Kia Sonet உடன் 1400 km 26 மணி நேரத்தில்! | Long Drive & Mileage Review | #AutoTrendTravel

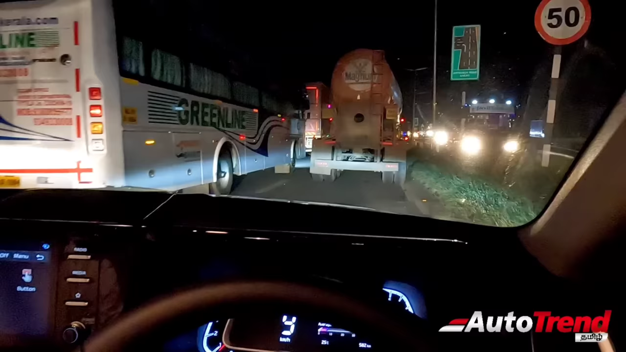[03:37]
தருமபுரியிலேருந்து போகிறதுக்கே 1 மணி நேரம் ஆயிரும்னு நினைக்கிறேன். சீரியஸ்லி வெரி வெரி பேட்.